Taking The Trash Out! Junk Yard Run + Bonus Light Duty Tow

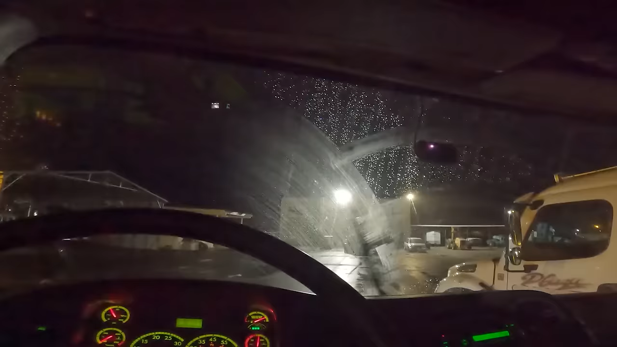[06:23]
well not the greatest windshield wipers but we'll make it work it's not raining right now all right eastbound 10 here
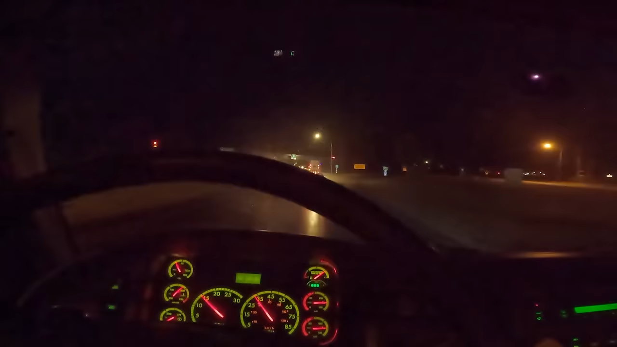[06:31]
we go getting on at dylan right at the bottom of the hill we're uh going to be working somewhere between here and the kakak city rest area so about 10 miles up the hill here I'm sure we'll see something let you know when we get there all right guys we are two miles away from the rest area here so I imagine we're going to roll up on it here any second now um the the i-10 here east of town is uh getting a third lane a truck climbing lane so
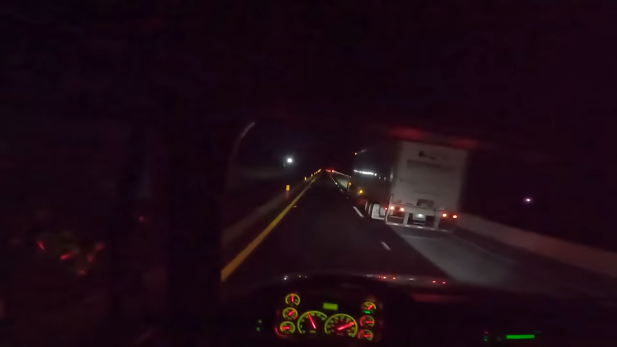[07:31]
at least I know we have what we have going for us is a nice well graded area I'm seeing flashers up here no chp though which is nice chp doesn't look like they're gonna hang out with us here that kind of sucks uh this should be easy I say that